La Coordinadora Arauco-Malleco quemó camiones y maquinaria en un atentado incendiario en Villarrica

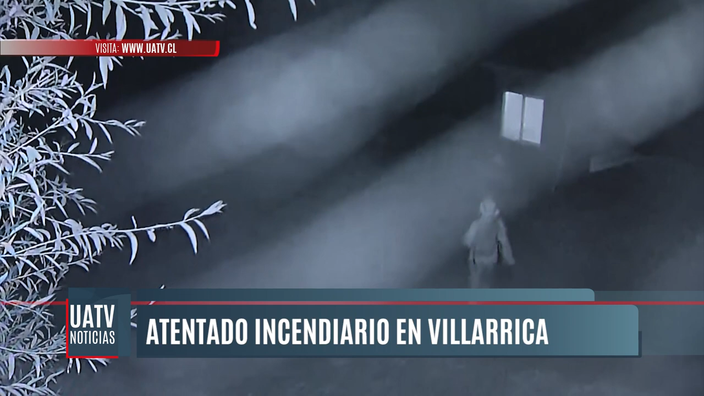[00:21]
distribuyeron en el pozo de áridos donde mientras uno vigilaba, otros quemaron tres camiones y una máquina excavadora.
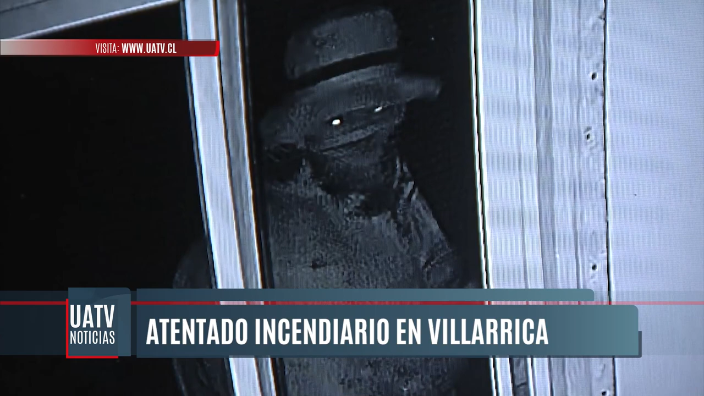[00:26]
Cuatro individuos fueron captados por cámaras
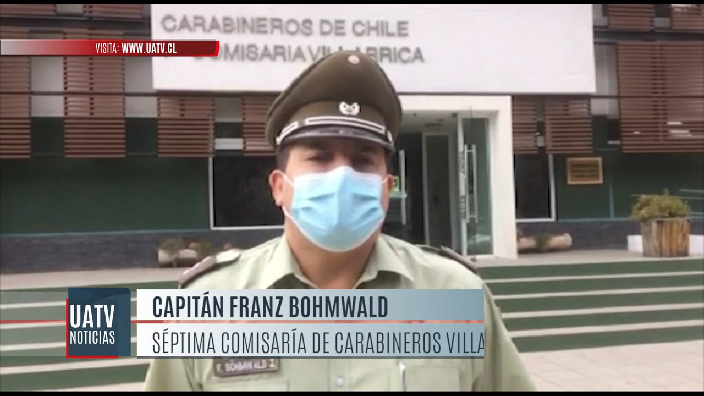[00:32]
en el lugar con su rostro cubierto pero munidos con armas de fuego. Estos habrían disparado al aire y posteriormente habrían quemado estos tres camiones y la excavadora.
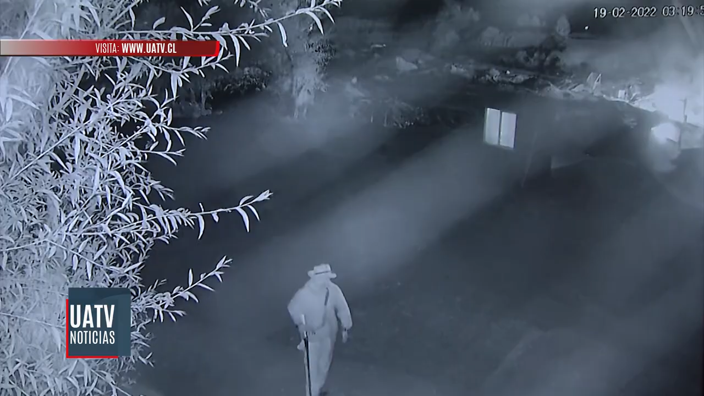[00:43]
El grupo armado se acercó a la casa de la familia mapuche Nahuelwal, propietarios de la empresa de áridos y realizaron al menos tres disparos.
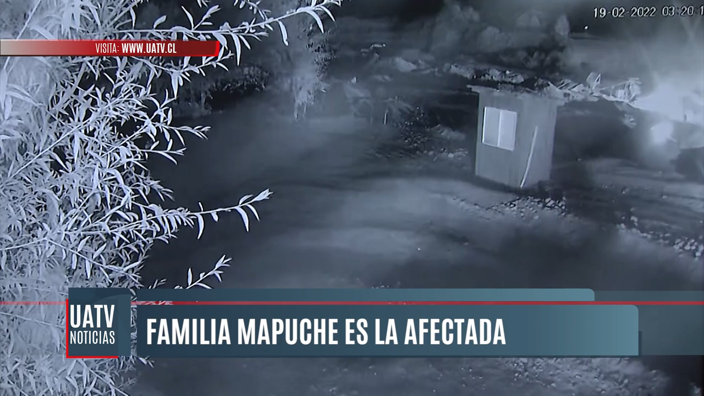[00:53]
Los integrantes del grupo familiar indicaron que fueron momentos de angustia porque en la vivienda había adultos mayores y niños.